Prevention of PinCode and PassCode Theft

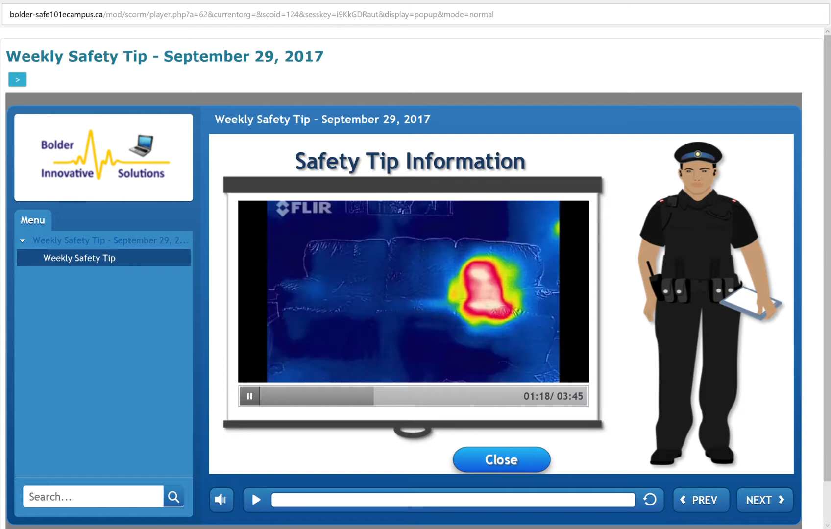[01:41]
So this leaves behind a thermal signature because it'll take a little time for that spot on the couch to cool back down and reach thermal equilibrium once again with the air. Likewise, if I set my warm hand on the cold wall, afterwards my hand is slightly colder, but the wall is slightly warmer where I touched it.
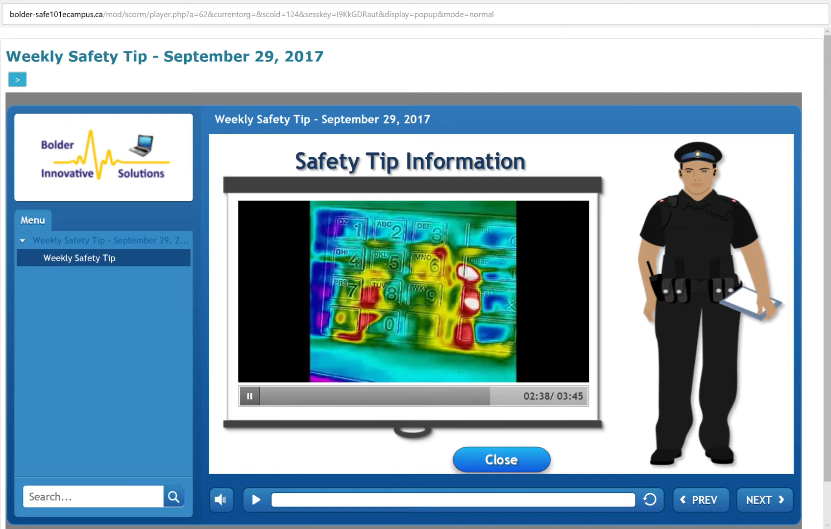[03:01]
which doesn't allow for a thermal signature to even be left behind. However, I still found plenty examples of rubber and plastic buttons in my area that definitely left behind a thermal signature.